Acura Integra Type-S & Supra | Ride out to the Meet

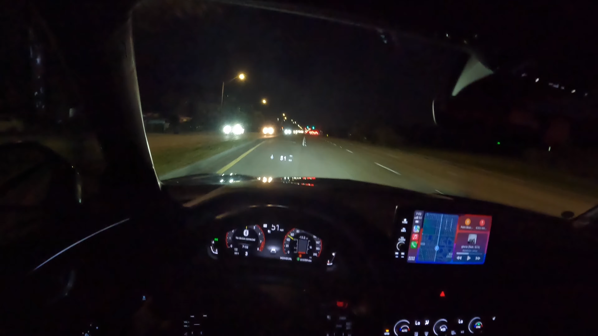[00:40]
it's boost weather, boy. But yeah, from there we're gonna go to this meet. So we're gonna see a couple of cool cars. Stay tuned. Some of my friends, who I think it's coming, they have some cool cars, so you'll be able to see that. And then at this meet, supposedly there's supposed to be some pretty cool cars too, but damn, look at that pothole in the street on a speed bump. It's horrible.
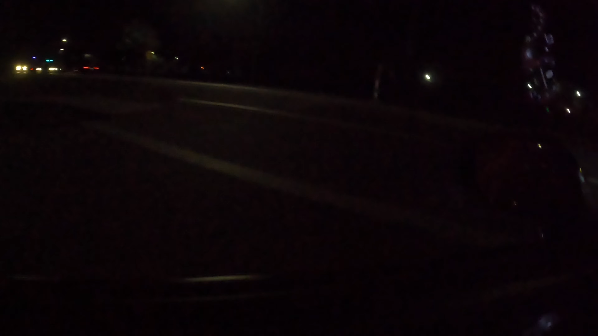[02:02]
So we shall see. What's this guy doing? Ah, you gotta. Let's go. Guys, this boost weather for sure. Oh man,
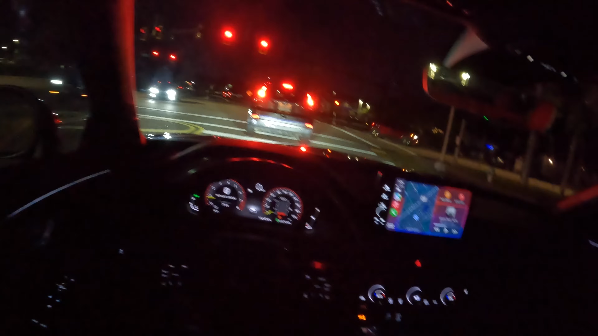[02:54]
Damn. I just got a message that some other guys are going to the dyno. Get a piece of candy. What's all that making all that noise?
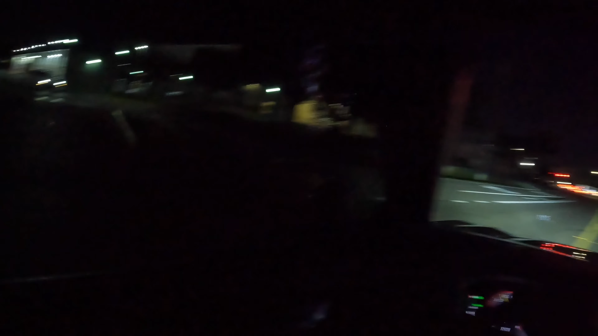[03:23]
And this is the car wash.
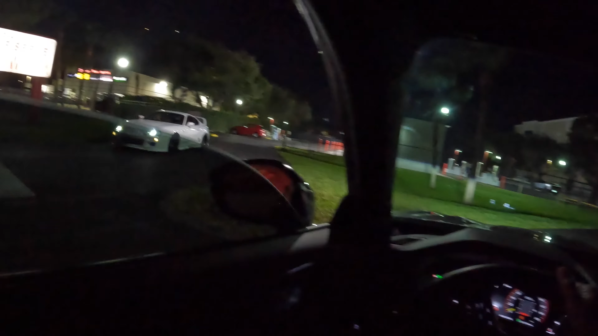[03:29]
Oh, that's him right there.
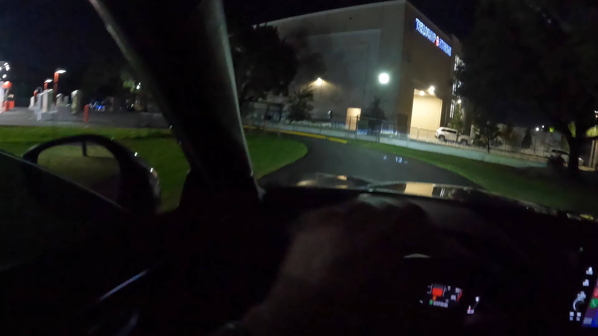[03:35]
I'm gonna say,
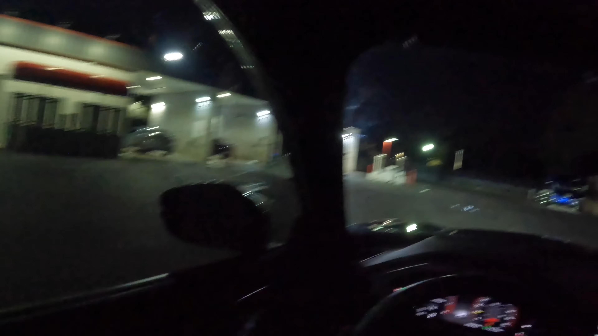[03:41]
alright. Oh, look at that, there's a Cybertruck right there. This car wash opened kind of late, I ain't gonna lie. Oh, I got some shorties out here too. Damn. Oh, yeah, that's an old lady. That's not a shorty.
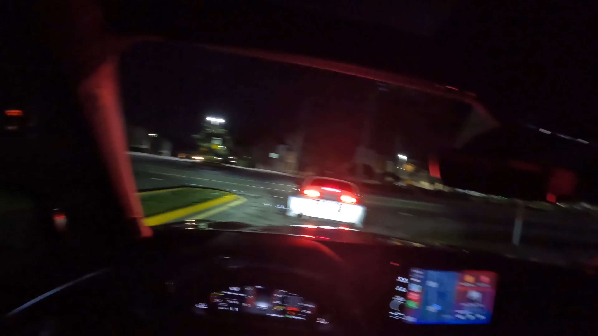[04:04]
Oh, yeah. Look at that Supra, guys. So we out.
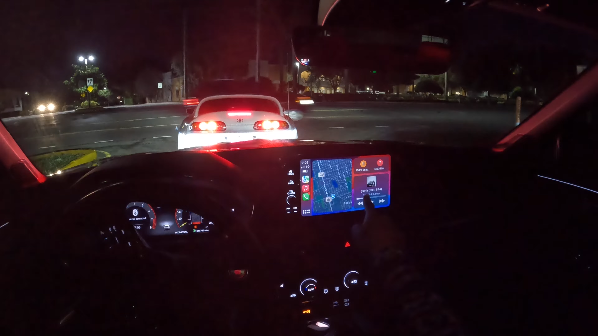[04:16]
Yo, by the way, this Kendrick Lamar, oh my God. This album is amazing. Can I just talk about Kendrick really quick? I'm kind of proud of him for being such a superstar
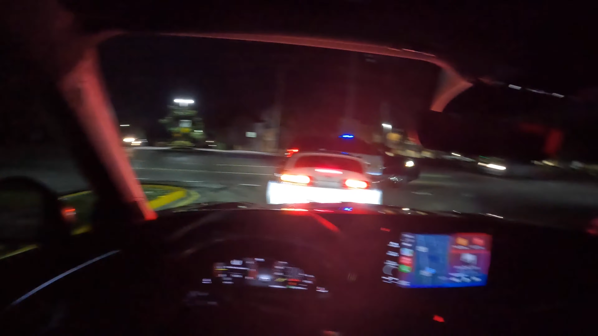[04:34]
hip-hop artist in today's era where everything is so jumbled up and there's so much media, that a guy like this can still rise to the top on a cultural level. Thank you.
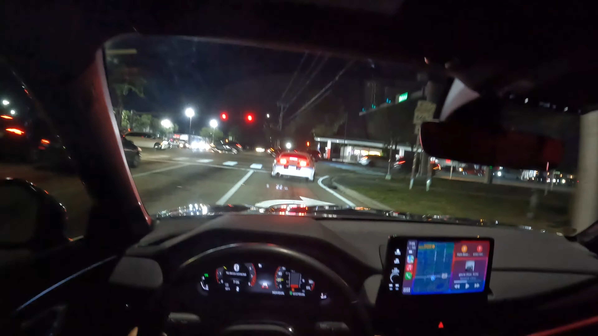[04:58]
look at this Supra, guys. What do you call it? It's the MK4, right? I believe that's what you call it. Awesome Supra. Super clean, man. It's 63 degrees outside right now. And on most normal days in Florida, you're looking at like 90 degrees at nighttime. Still, a lot of times. 80 degree, you know, high 80s.